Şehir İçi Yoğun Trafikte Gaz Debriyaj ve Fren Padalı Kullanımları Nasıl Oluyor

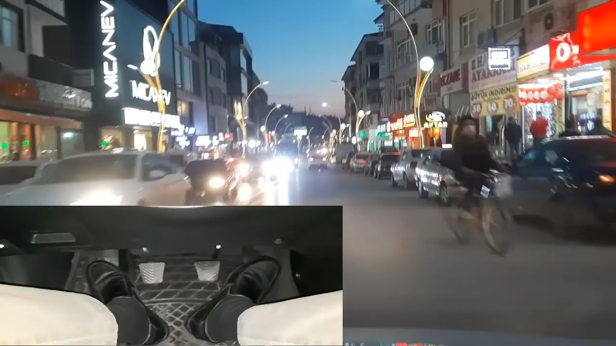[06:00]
İkinci viteste şehir içinde olduğum için fazla hızlanmama hiç gerek yok. Akşam trafiği yoğun bir trafik. Ne olur ne olmaz. Yaya atlayabilir. Birden önünüze bir araç çıkabilir.
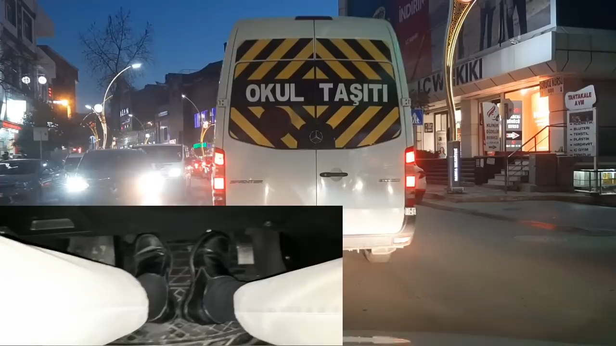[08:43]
Karşıda dönecek bir araç var. Fazla ilerlemeyeceğim. Onun dönmesine izin veriyorum. Yoksa karşıdaki trafik tıkanacak sürekli. Gaz debriyaj. Bakın araç gidemedi. Debriyaj fren. Tekrar gaz debriyaj. Debriyaj fren. Şehirçi trafikte, yoğun trafikte bu şekilde gidiyor arkadaşlar. Gaz debriyaj, debriyaj fren. Fren debriyaj. Bu şekilde yoğun trafikte baş etmeye çalışıyorsunuz. Bunun başka bir yöntemi de yok zaten. Dediğim gibi tekrar ediyorum.
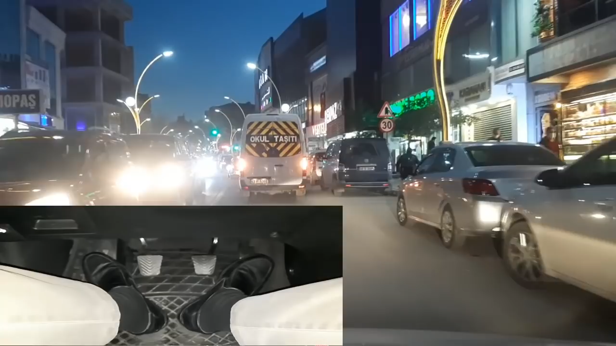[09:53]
Evet önümüzdeki araç duracak. Tekrar frene bastım, debriyaja bastım. Durdurdum. Boşa aldım. Debriyajımı bıraktım. Araç gideceği zaman tekrar debriyaja basıyorum.
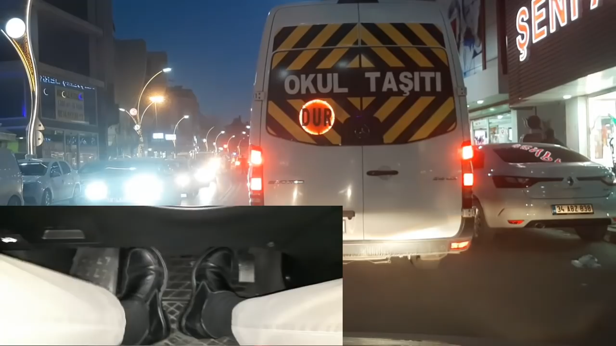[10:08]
Bire alıyorum. Tekrar gaz debriyaj. Bu şekilde devam ediyor arkadaşlar. Debriyaja bastım ben sağa döneceğim çünkü.